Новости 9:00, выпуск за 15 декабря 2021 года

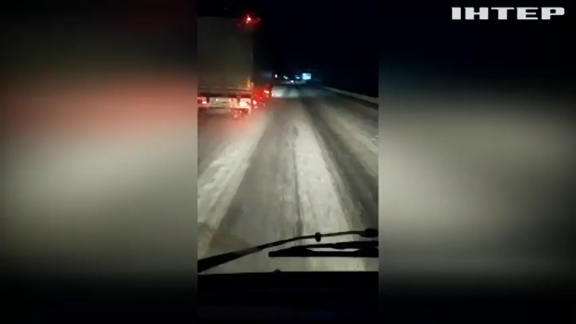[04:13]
Через снігопад і нерозчищені дороги водіям на Львівщині доводилося по кілька годин стояти в заторах на морозі. У переметах застригали ваговози і швидкі.